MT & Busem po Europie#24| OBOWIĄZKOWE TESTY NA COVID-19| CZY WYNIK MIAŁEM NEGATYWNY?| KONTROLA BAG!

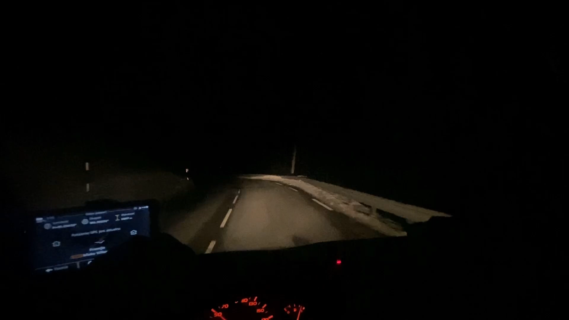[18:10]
Ja właśnie, moi drodzy, wdrapuję się po Alpach, dojeżdżam do Briankonu i później z Briankonu zostanie mi jakieś 25 km do granicy włoskiej. Tam sobie stanę, pójdę spać i zostanie mi jakaś godzinka jazdy na rano, bo troszeczkę już mnie tutaj zmęczyła jazda po tych górach, bo już od godzinki, może już od półtorej godziny walczę jakoś tutaj.